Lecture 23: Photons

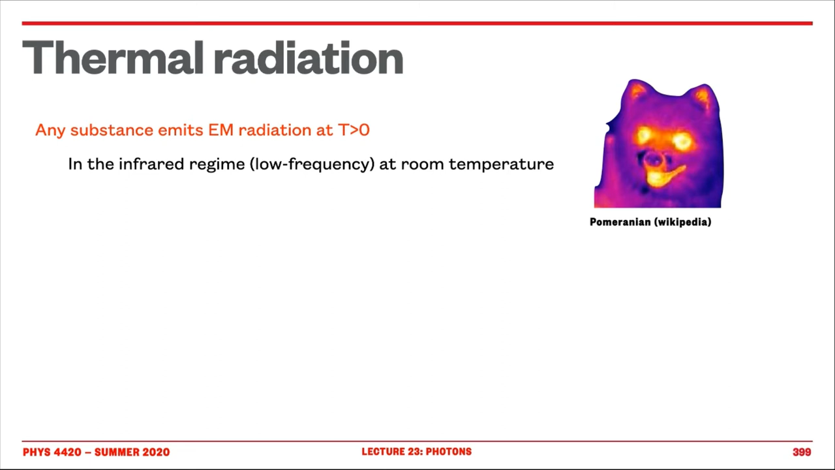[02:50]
And that's the reason why you would use infrared camera or infrared goggles to see an object, for example, an animal, the hotspot in an animal. You also know that when you increase the temperature, so if you're not at room temperature, so for example, if you take a red hot poker here, if you do this, you start to see it glow, you see it red. And in fact, the physics between seeing this Pomeranian here on the top and seeing this poker, the physics is the same. It turns out that in this case, the temperature is low. Therefore, we have low energy radiation like infrared.